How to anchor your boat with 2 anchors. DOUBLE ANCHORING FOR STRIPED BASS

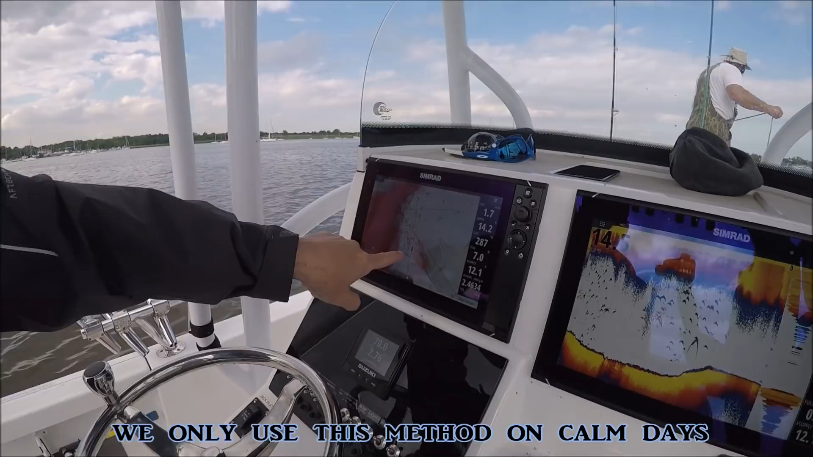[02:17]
We're still going in reverse, right between these two pieces.
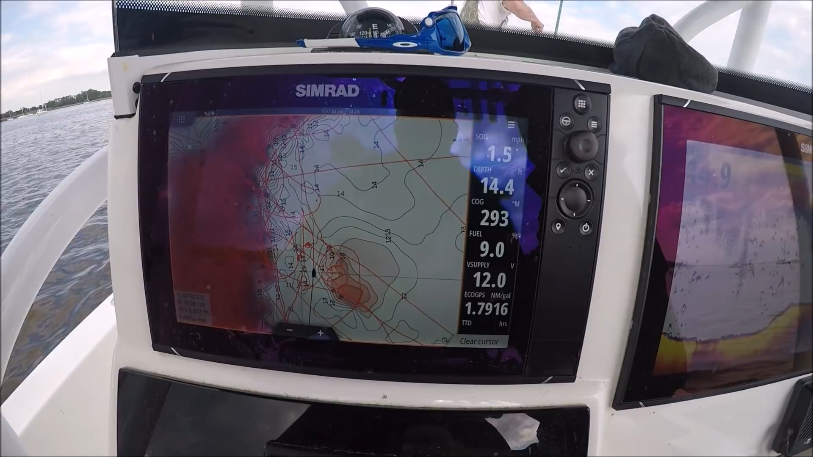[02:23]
If you look at Tommy, he's still paying line out. If you have a knot at the 100 line, he just slowed down 100 feet. Mike is in the back.